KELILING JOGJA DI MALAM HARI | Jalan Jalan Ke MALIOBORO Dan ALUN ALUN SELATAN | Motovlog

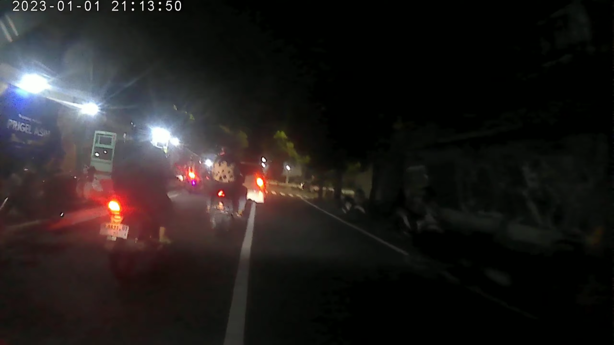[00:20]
petualang senja Oke sahabat selamat malam bagaimana kabar kalian semuanya semoga dalam keadaan sehat walafitamin kali ini lagi gabut jalan-jalan menikmati suasana malam Jogja ini sekarang saya sedang berada di jalan apa AM Senghaji suasana malam Jogja disini kita bisa melihat-lihat pemandangan dan aktivitas
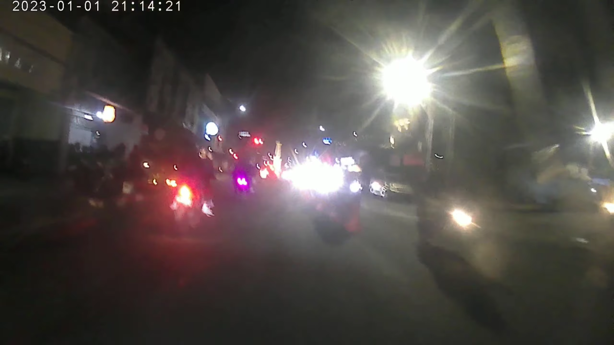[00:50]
para penjajah makanan atau kulineran yang ada di sepanjang jalan ini adalah di depan saya Tugu Jogja
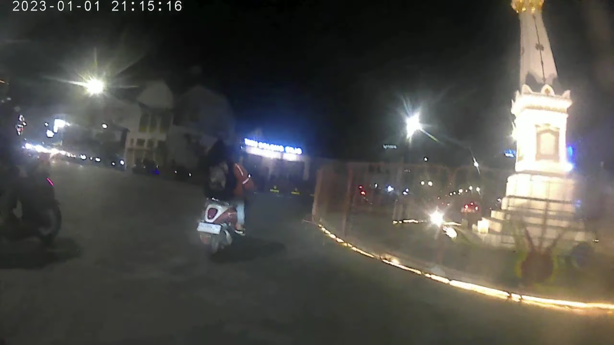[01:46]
makanya disebutnya 0 km ini kita menuju ke jalan
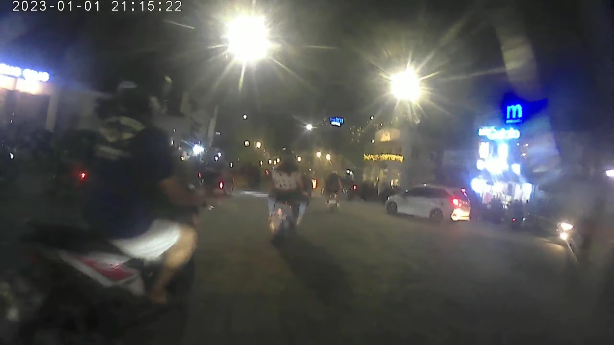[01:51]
Pangeran Mangkubumi yang arah ke Malioboro samping kiri kanan kalau disebelah kanan ini banyak sekali hotel
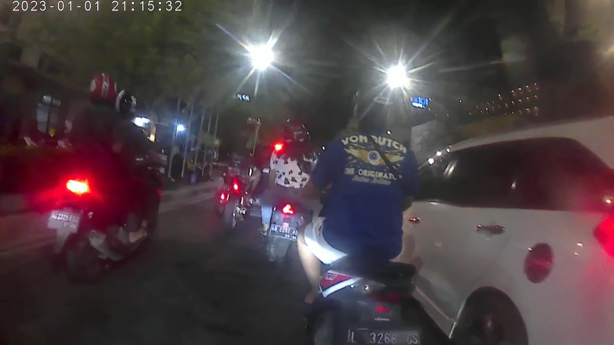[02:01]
kalau yang disebelah kiri eh banyak kuliner ya kuliner malam macem-macem lah disini ini jalan Pangeran Mangkubumi kenapa dinamakan jalan Pangeran Mangkubumi yaitu untuk mengenang Sri Sultan Mangkubwono pertama yang telah mendirikan
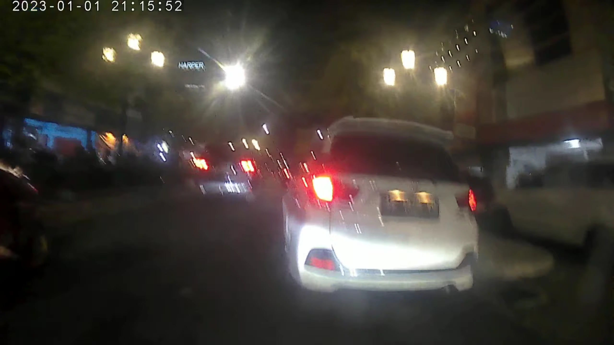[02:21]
keraton Yogyakarta dan juga pembangunan Tugu Jogja di sebelah kanan ada Hotel Megah untuk sebelah kiri juga
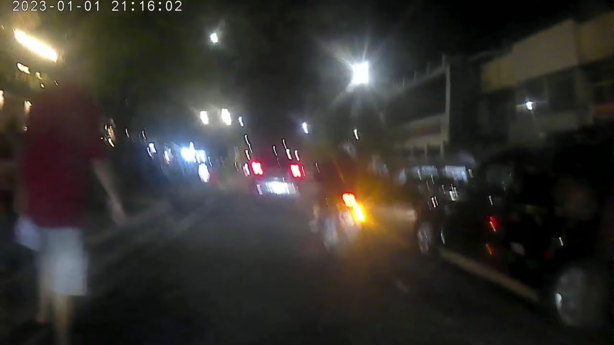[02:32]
ada Hotel cuma lebih banyak ke kuliner ya suasana malam Jogja luar biasa ini masih di apa jalan Pangeran Mangkubumi lumayan agak sedikit rame nah disini ada pertigaan
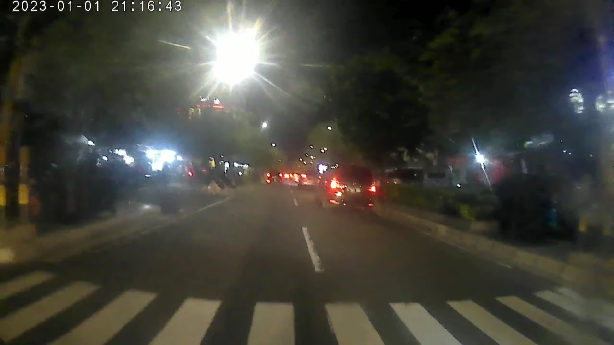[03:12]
jalur ini nanti di depan pertigaan kita ambil ke arah kanan itu merupakan pintu masuk stasiun Jogja yang dari arah timur luar biasa rame ya sahabat banyak musisi-musisi jalanan sedang unjuk gigi
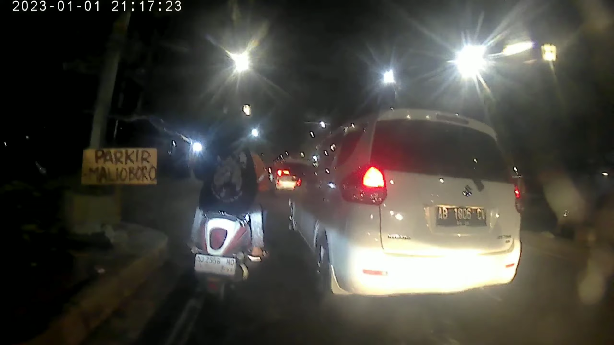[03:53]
ada tulisan tuh sebelah kiri tuh banyak parkiran parkiran motor kalau untuk mobil di Jogja agak susah sahabat karena emang lahannya juga kurang begitu memadai kecil agak padat merayap tuh motor motor di sebelah kiri banyak nah ini pertigaan nah kalau
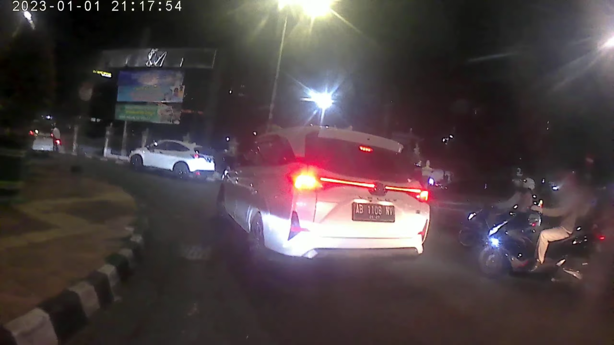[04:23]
kita mau ke stasiun kita ambil kanan untuk memasuki stasiun Tugu Jogja di Yogyakarta terdapat dua stasiun ya sahabat yang pertama
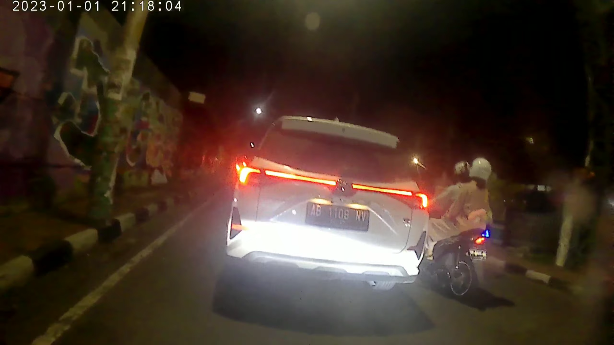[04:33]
stasiun Lempuyangan dan kedua stasiun Tugu jarak antara kedua stasiun
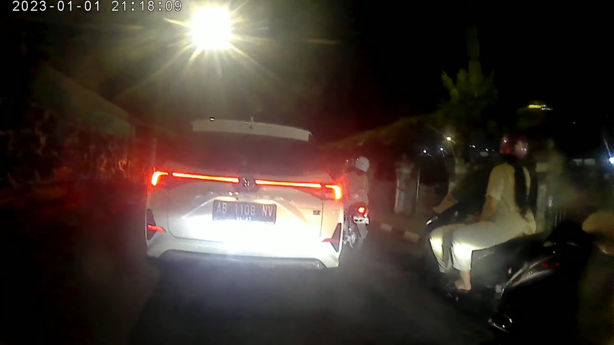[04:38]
ini sangat dekat tidak lebih dari satu kilo jadi sangat dekat tersebut nah ini merupakan arah ke Malioboro disini biasanya terjadi kemacetan kalau untuk hari-hari libur karena disini eh percabangan jalannya itu jalan ke arah kota baru dan ke arah Malioboro disini ini biasanya agak tersendat
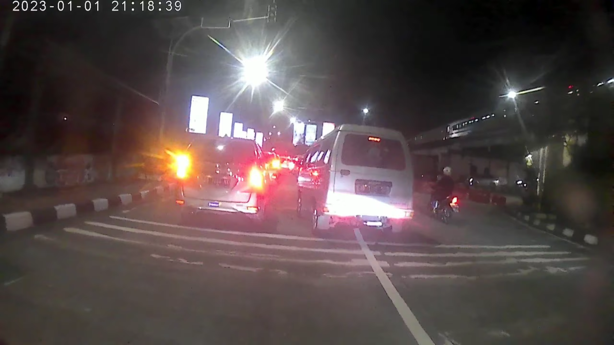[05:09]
sahabat nah disini orang
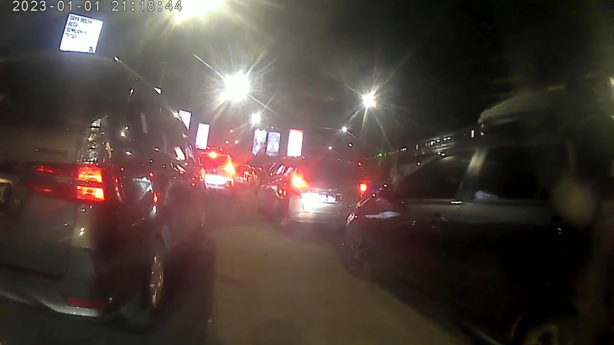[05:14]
kalau mau mau ke Malioboro bisa mengambil ke arah kanan kalau ke kiri kita menuju kota baru ke
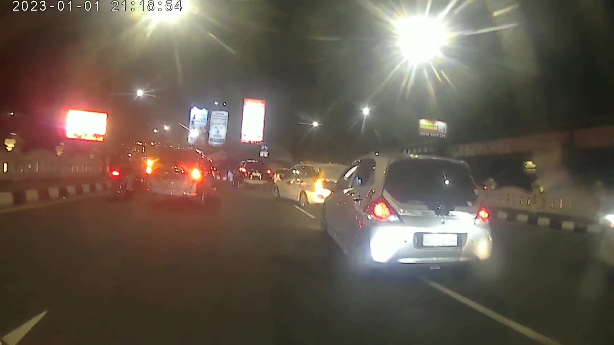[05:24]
stadion Kridosono dan juga ke Jalan Solo nah ini pertigaannya kita kita ambil kanan kalau ambil kiri tadi ya ke arah kota baru dan stasiun Lempuyangan tidak jauh dari sini sahabat jadi antara stasiun Lempuyangan dan stasiun Tugu jaraknya sangat dekat biasanya di beruntukkan kalau untuk stasiun Tugu itu kereta bisnis dan eksekutif
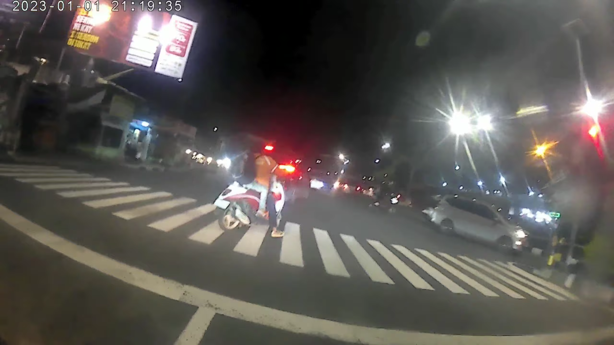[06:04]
menuju ke Malioboro Hai kelihatan apa sahabat sangat padat Hai bagi yang sering berkunjung ke Jogja mungkin tempat ini sudah tidak asing lagi tapi untuk rombongan-rombongan bis saya yakin tidak akan melewati jalan ini karena jalan ini tidak untuk kendaraan besar ya sahabat hanya kendaraan-kendaraan kecil saja dan bis tidak lewat tak tidak bisa lewat sini
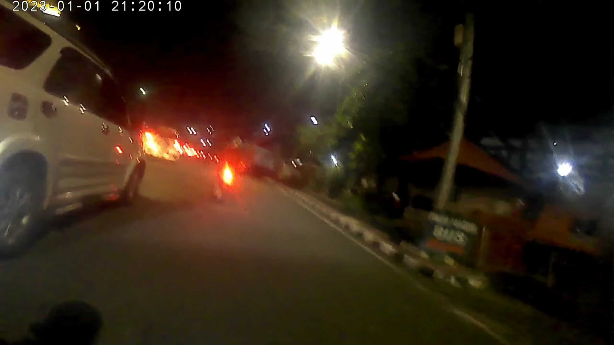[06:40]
ini terjadi penumpukan kendaraan biasanya salah jalan ini disini nih jadi banyak orang yang mau ke Malioboro diambil kanan padahal kalau untuk Malioboro kita langsung ambil kiri nepet kiri kalau kita ambil kanan nanti kita lurus ke apa area pasar kembang atau bisa juga ke stasiun Tugu dari pintu sebelah apa ya
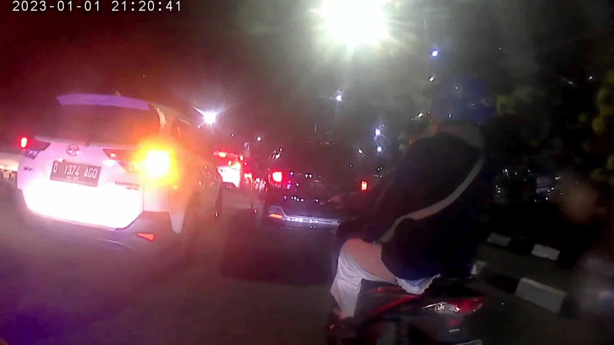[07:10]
sebelah selatan ini mobil disini biasanya apa namanya susah masuk banyak yang dari pendatang malah ambil kanan terus lurus dan itu tidak akan bisa melewati jalan Malioboro sebelah kanan melupakan parkir area parkir Abu Bakar Ali sangat
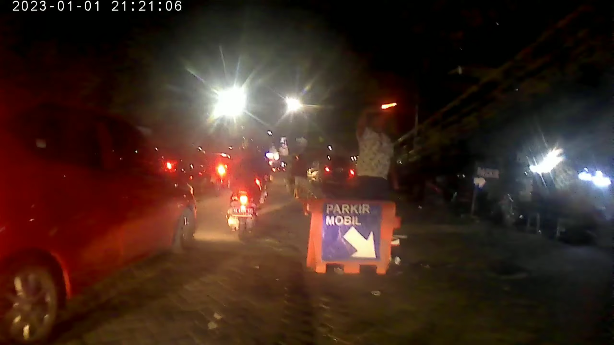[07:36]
banyak parkiran disana yaitu tapi tidak bisa untuk bis ya untuk parkiran yang ini hanya untuk kendaraan kecil dan motor saja masih disini kita udah mulai masuk ke
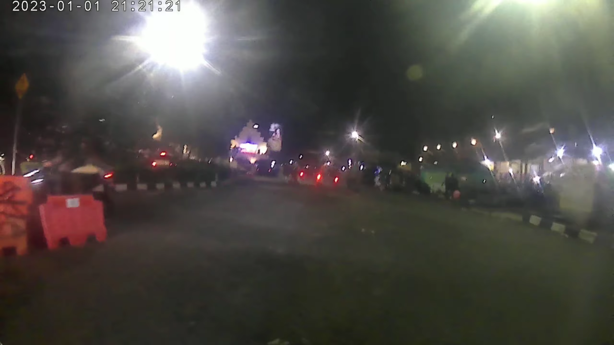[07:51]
arah jalan Malioboro saya nyusup aja nih kalau kesana salah
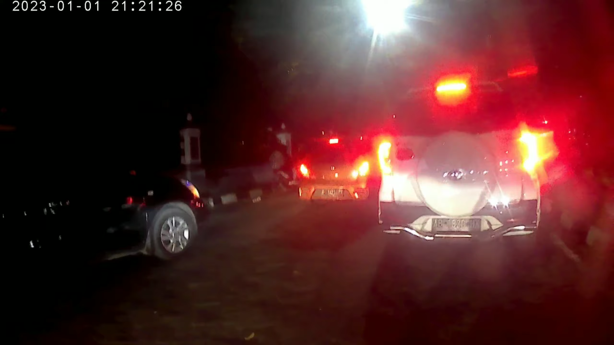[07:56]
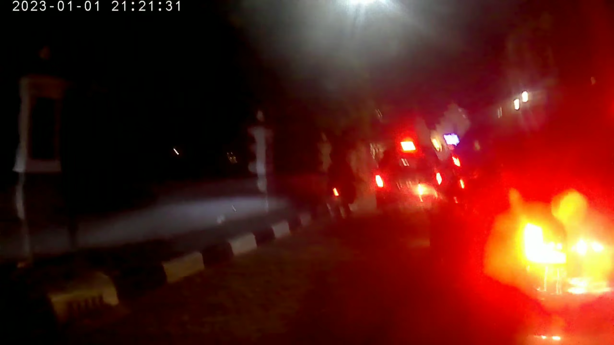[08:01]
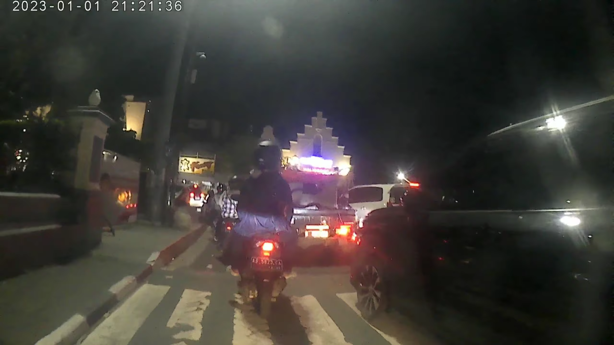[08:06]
nah di depan merupakan jalan Malioboro
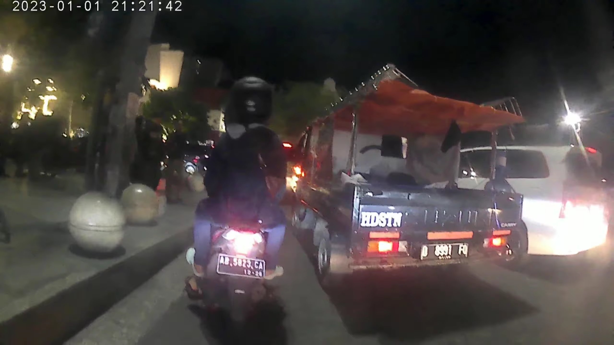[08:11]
sebenarnya nama jalannya itu jalan Ahmadiyani cuma lebih terkenal dengan Malioboro jadi dari sepanjang jalan jalan ini namanya
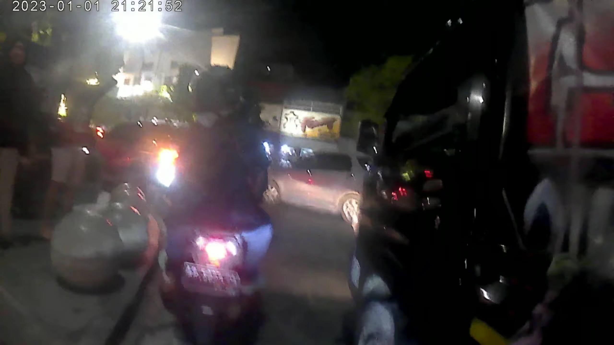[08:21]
itu jalan Ahmadiyani lebih akrab dan lebih keren lebih terkenalnya dengan jalan Malioboro nah ini kita udah masuk ke jalan Malioboro di sebelah kiri itu merupakan hotel Indagaruda kita lurus kalau untuk nyam-jam di bawah jam 9 atau jam setengah 10 pertokohan disini masih pada buka ya ya sahabat untuk pusat perbelanjaan disini kan ada